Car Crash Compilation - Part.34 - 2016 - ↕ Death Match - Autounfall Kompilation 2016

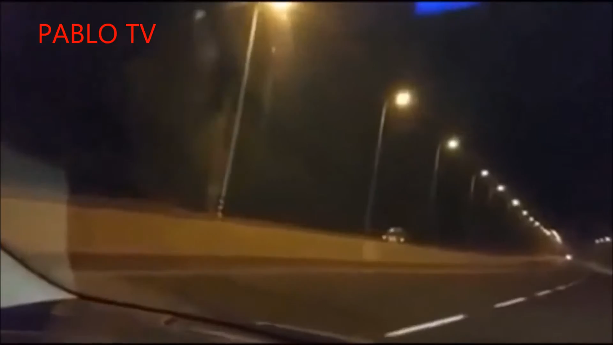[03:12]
היי, בוקר, ערב טוב, לילה טוב. אני בכביש החוף, אחרי אולגה, ויש פה רכב שנוסע נגד כיוון התנועה. רכב שנוסע נגד כיוון התנועה. רכב שנוסע נגד כיוון התנועה? כן, בכביש החוף. ממש נוסע. תגידי את המספר של הרכב. רגע, הרכב משרת כמו לסיכום כרגע.